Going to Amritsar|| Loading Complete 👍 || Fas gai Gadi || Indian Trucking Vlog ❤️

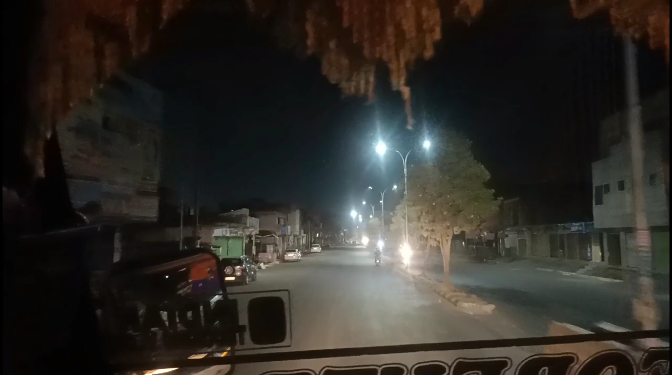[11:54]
तो कर रहे हैं भाई सिटी क्रॉस, रात को सुनसान पड़ी है सिटी, बिल्कुल कोई भी नहीं, कोई ही चल रहा है। तो गाइस बज रहे हैं 2, वरंगल तो सिटी तो हमने क्रॉस की,
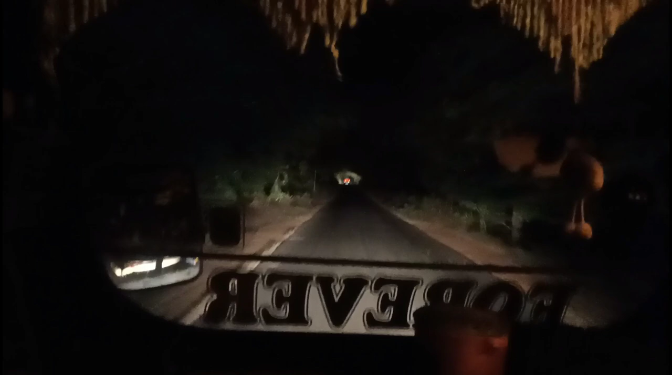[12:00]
उसमें काफी चले है, कम से कम 80 किलोमीटर चल के, तो अब वहाँ पे चल ही रहे हैं, और रास्ता बिल्कुल मतलब ऐसा ही रास्ता है पूरा, जब से हम चल रहे हैं 80 किलोमीटर, ना कोई ज्यादा मोड़ है, बिल्कुल सीधा अप डाउन,